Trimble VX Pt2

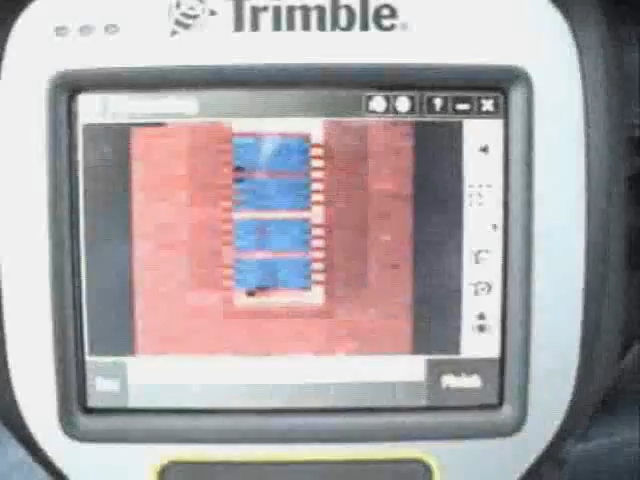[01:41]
We jumped back inside and the scan has completed.
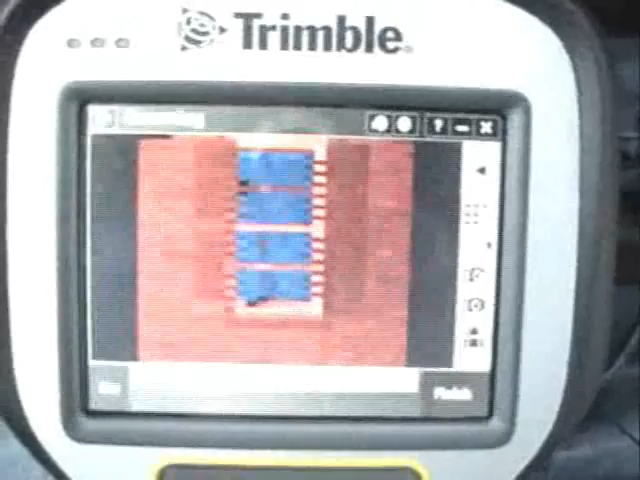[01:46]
You can see the mesh on the screen and the area defined in white, outlined in white.
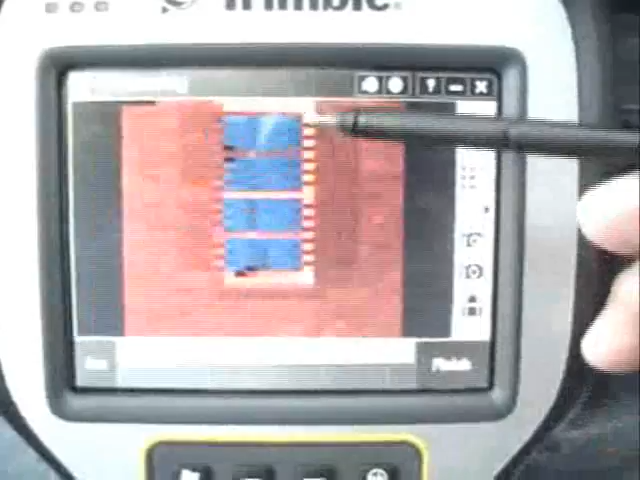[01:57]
The different colors indicate the different reflectivity of the materials. You have the stone wall.
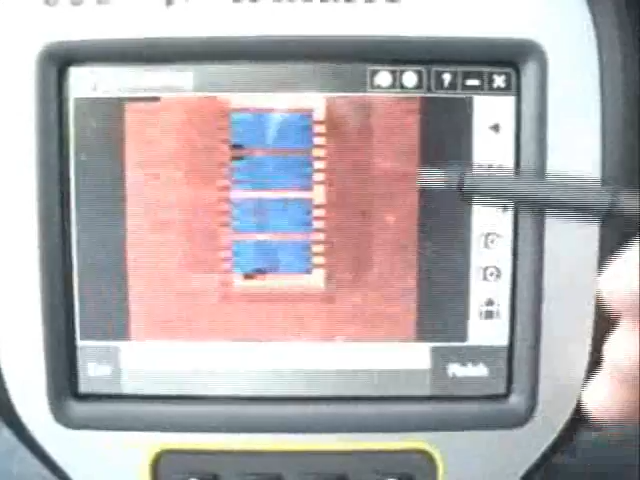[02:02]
You can make out a little bit on the sides of the shutters, and of course the white trim around the window, and then blue areas on the window panes
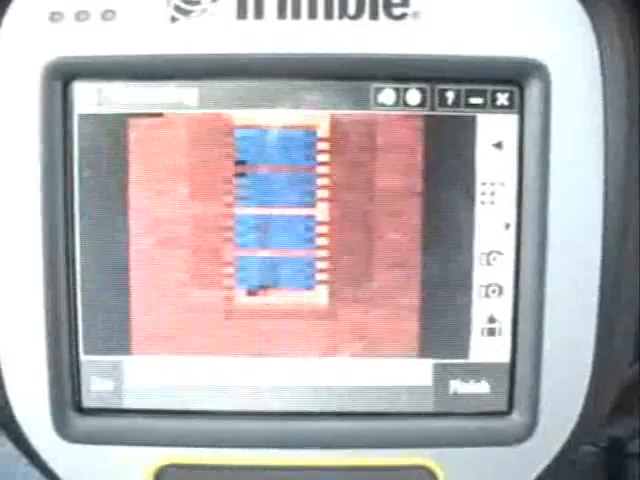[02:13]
looking through the glass itself. So you're getting a different return signal to the instrument. So I can say finish.